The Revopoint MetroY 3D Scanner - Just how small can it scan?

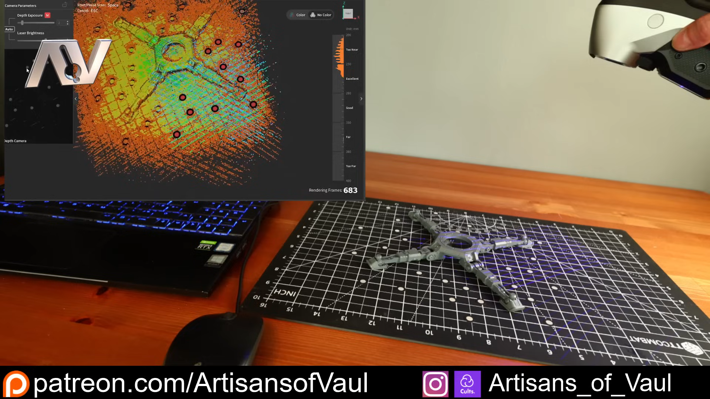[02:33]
I think it's probably worth mentioning as well that while I'm doing this with the base set, you can also get a mobile kit as well, which allows you to connect this to a small handle, and then you can connect your phone to it, and you can see what you're scanning on your phone,
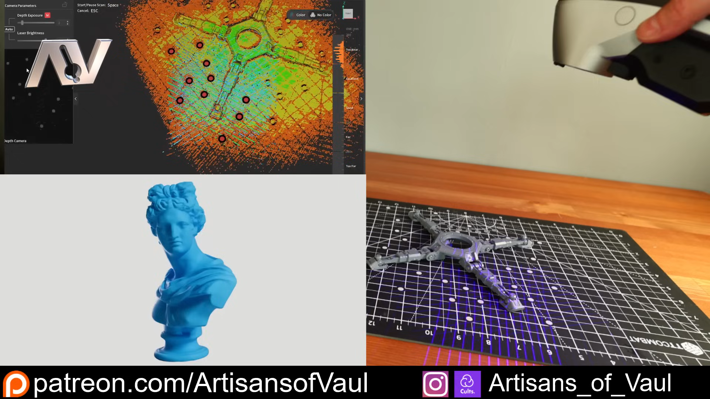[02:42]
making it easier if you don't have an object that you can scan right next to your computer or laptop. And on the Pro version, you can also use this turntable mode,
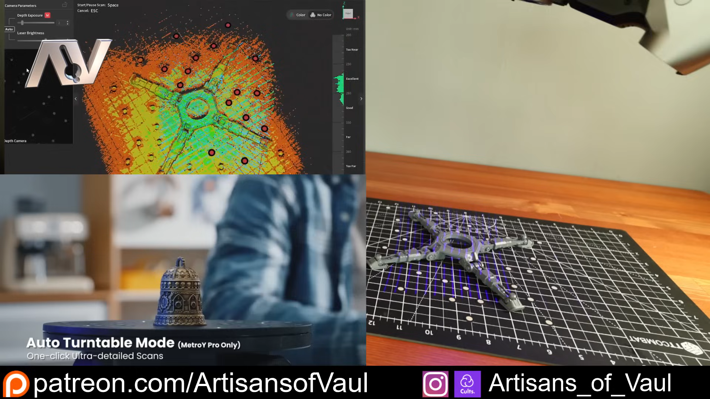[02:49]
which can help if it's not easy to manoeuvre yourself all the way around the object you're scanning. At this point, I'll speed this up as I don't think you need to see me scanning this all in real time, but you get an idea of what we're doing.
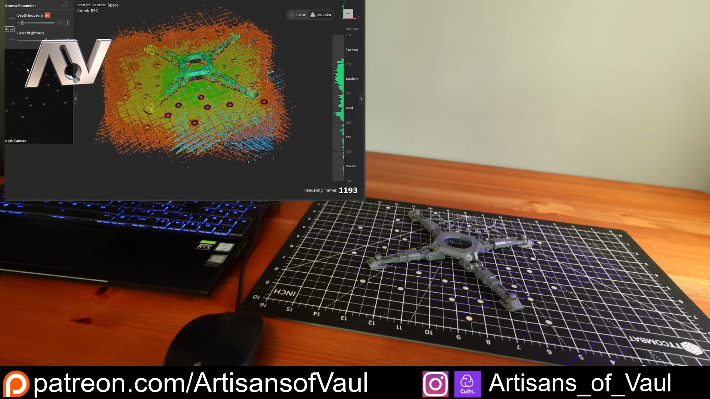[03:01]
The important bit here is that you need to make sure that you're seeing five of those marker dots at the same time, otherwise it will lose tracking. And just to make sure that I've got five in view at all times, I've put them closer than you're recommended to need to do.
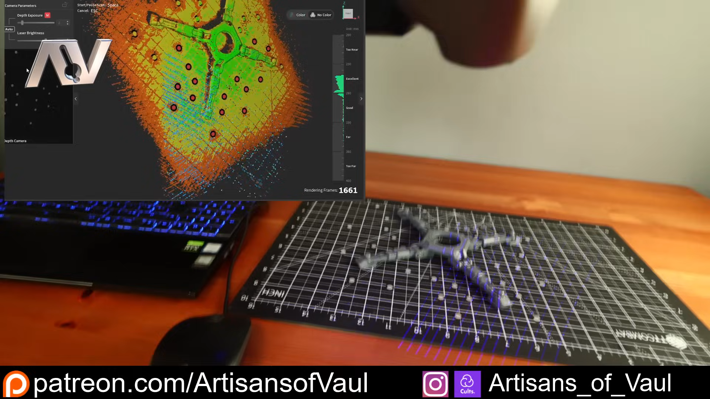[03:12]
They say about five to six centimetres apart should normally be fine for a larger object, but this isn't a larger object, obviously. You do get quite a few of these markers in with the scanner, I think you get like five or six sheets, but this is an expendable that you do need to know you're probably going to need to get more of at some point in the future, so do bear that in mind.
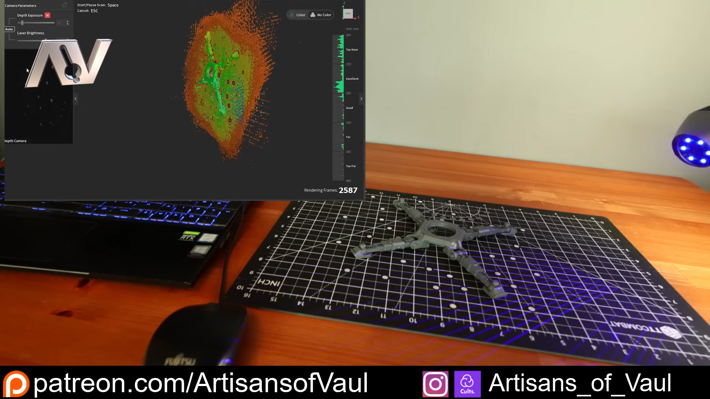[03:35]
Again, the full-filled view that comes with the Pro version doesn't need any markers at all, so there's definitely a benefit to having that mode available as well.
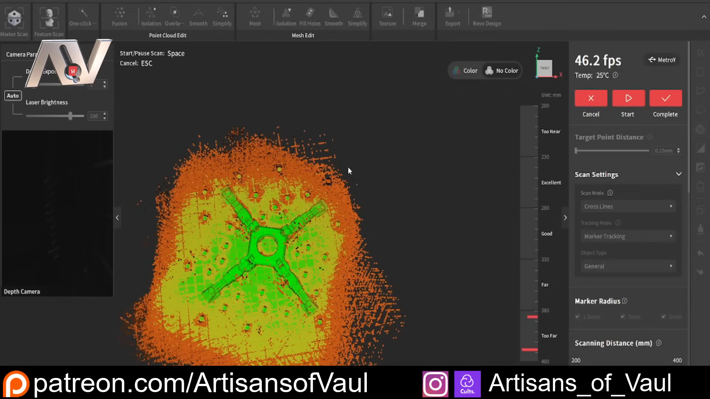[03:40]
Now at this point, I've paused this, and there's a button to do that right at the top of the scanner, which is really nice, and you can start it up again from there as well,
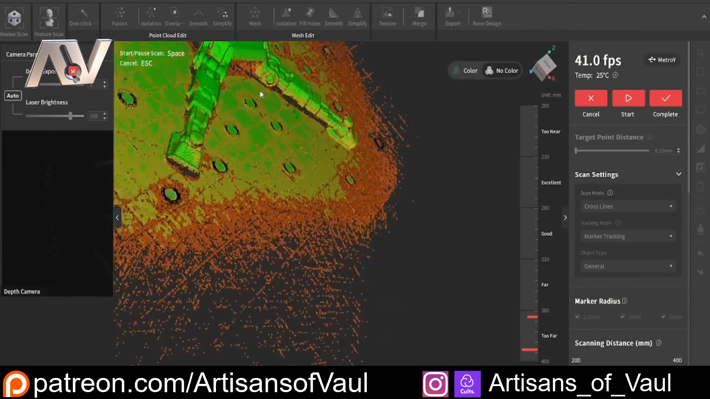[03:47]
and I'm just having a look around to check that all of the bits I'm interested in, I've got enough detail for.
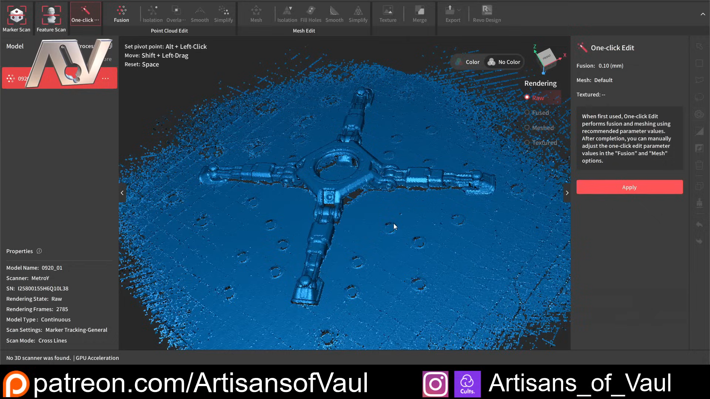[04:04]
So this is what we come out with, and this is the point cloud.
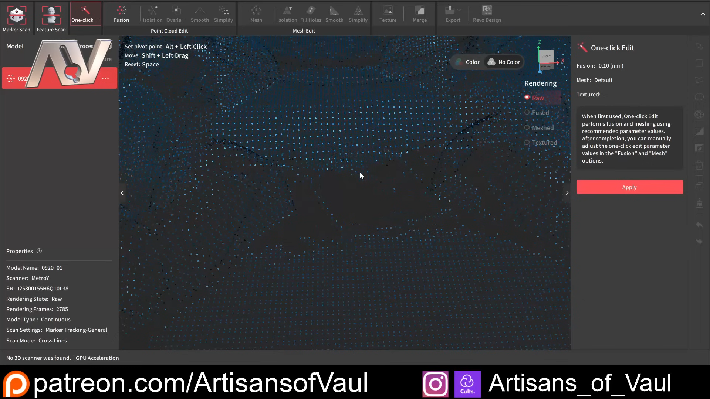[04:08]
If we zoom in, you can see each of these individual dots, and actually, we've got quite a lot detail here,
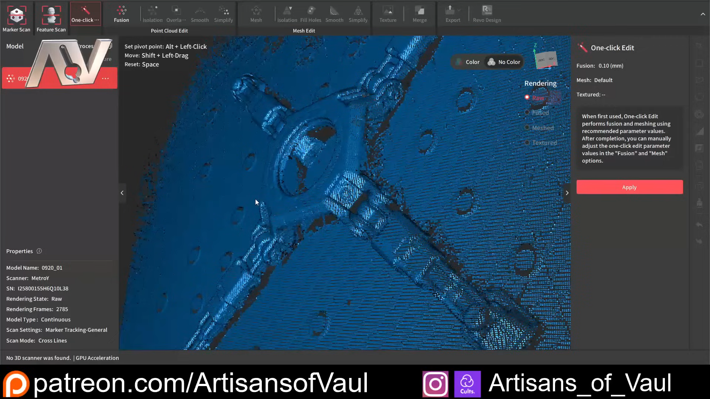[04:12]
even capturing things through this hole, which is good,
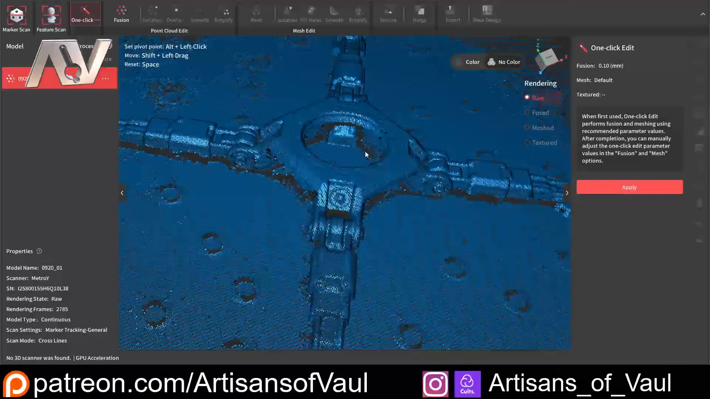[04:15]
considering that the cross line is meant to be the least detailed for that.
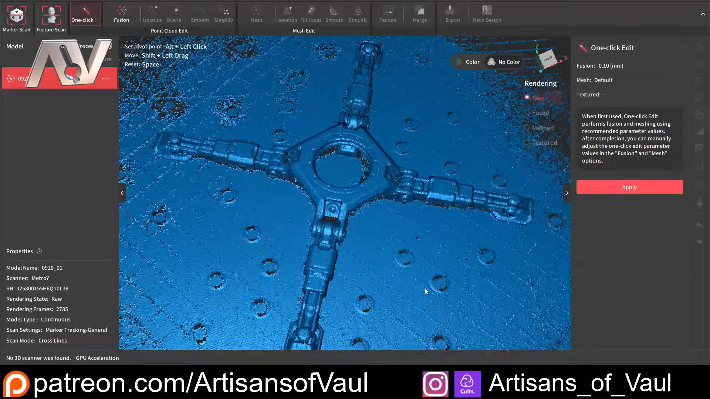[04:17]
We do have a one-click mode available. I'm not going to use that, but actually, it is fairly good. What I'm going to do is make sure this fusing method is high-quality fusion, which is going to take longer, but it's going to give us more detail, which is exactly what we want, and I'm going to click to remove the markers, and that will basically delete these and put holes in its place, and that's fine because it's on a flat surface. Now I will say, speaking of flat surfaces,
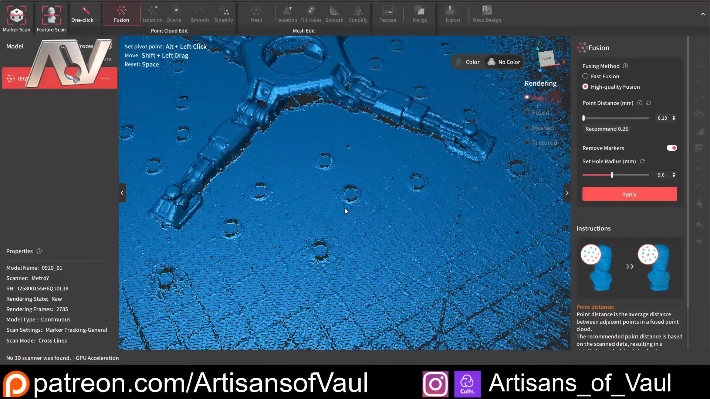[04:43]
you can sort of see that there's a slight catch here where you've got the very black and the very white lines,
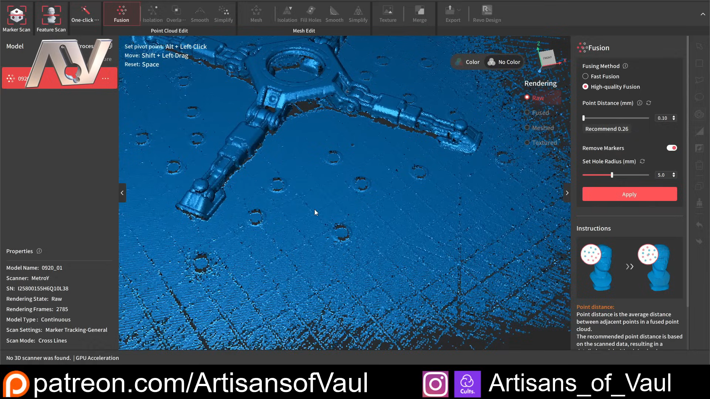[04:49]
and that's, again, understandable for a 3D scanner, and you get that with most scanners. You want a relatively similar-coloured surface, and actually, the fact that these are about as extreme differences in colour as possible, and they've still come out fairly faint, is pretty good.
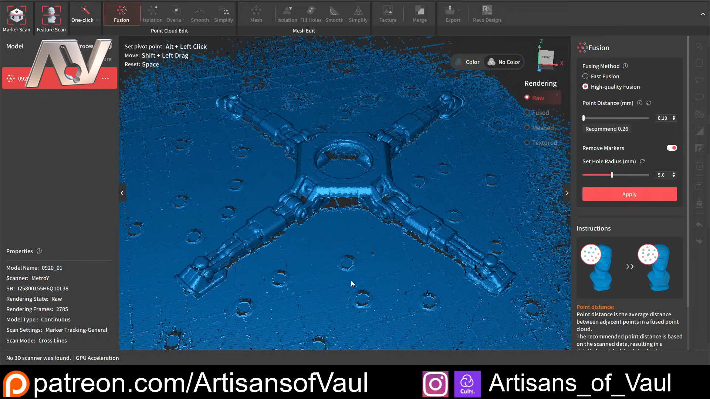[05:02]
I'd just advise to not go around 3D scanning any zebra. So I'm going to click Apply, and we'll just go through this process.
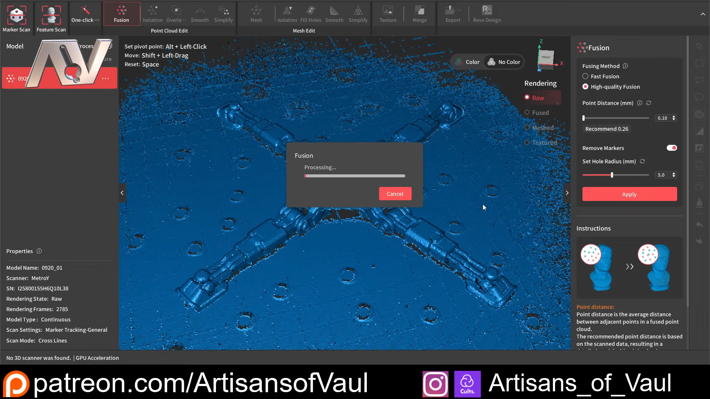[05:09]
Anything that takes longer than a couple of seconds, I'll speed up and just let you know how long it took at the end. Okay, so that took a total of 2 minutes and 6 seconds, and I'm pretty impressed with this. We've got a very nice mesh. In fact, a really good mesh. It's pretty sharp. Now, we have got some things we can do. For example, I'm going to isolate all of the loose dots.
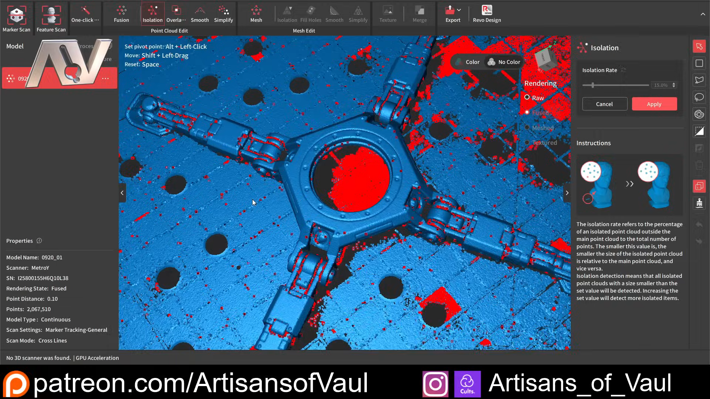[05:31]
This helps get rid of any minor points where you might have overlapped something or just been going a bit too quick. So we'll just apply that. That was in real time, so it was pretty fast. And then we can also do the same thing with overlapping. And you can fiddle around with these settings. I'm not going to bother with that, and it's still working out pretty great.
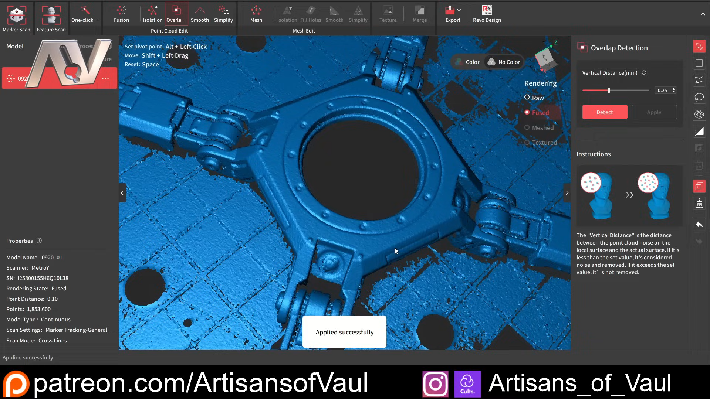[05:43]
You can see we've moved those markers where we've got holes now. Not that it matters for this, but that'll get turned into a flat surface when we decide to fill in holes, which is a later section.
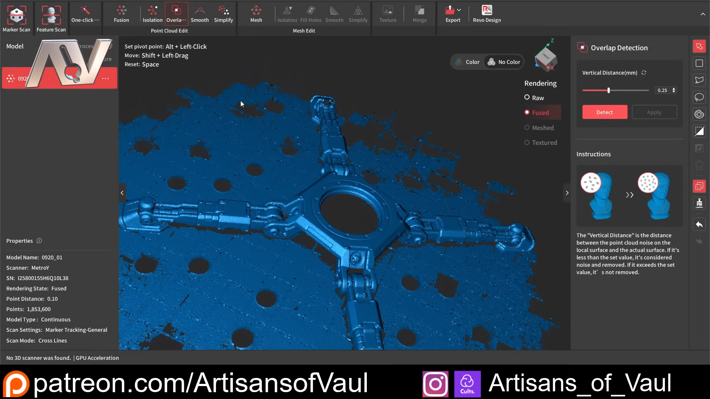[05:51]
So it's important that these markers get placed on flat surfaces if you're placing them on top of the thing that you're actually scanning. So just bear that in mind. Now, we've got some really good detail here.
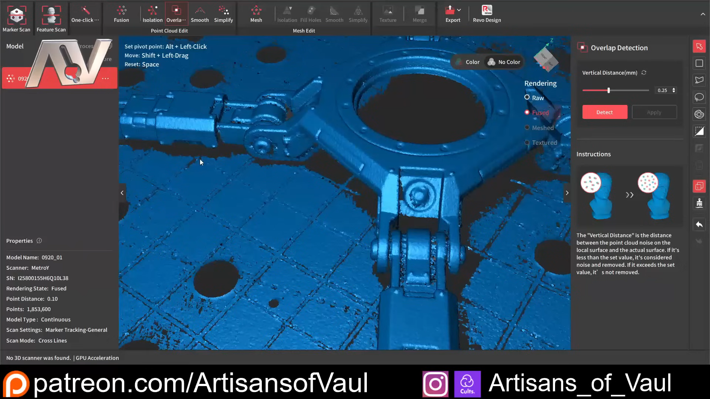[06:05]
We sort of missed some of these corners. Again, I was focusing on scanning from above, so that's sort of understandable. If I'd have come round to sort of here, we probably wouldn't have had an issue with that. So just bear that in mind. But from above, we didn't get all of those tight corners perfectly.
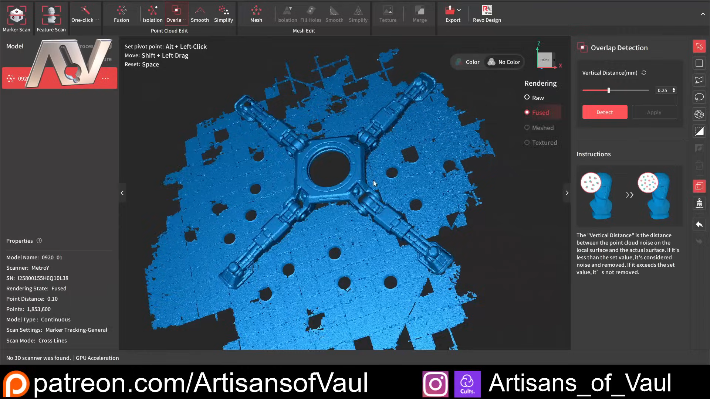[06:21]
But for the bit that we cared about, just here and here, we did. We got everything that we wanted. So that's great. And we've got this corner just here, which is the important bit as well.